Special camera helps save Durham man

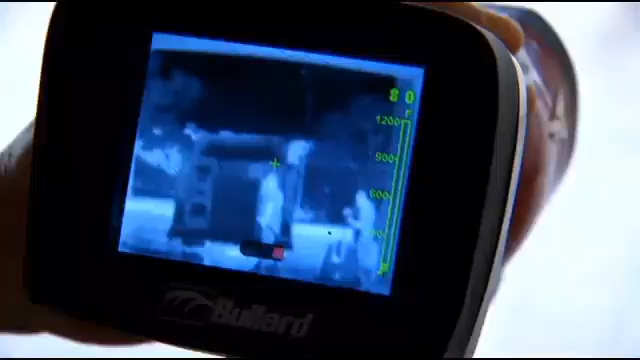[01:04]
You can see how these firefighters show up in the camera. And this really is useful for firefighters.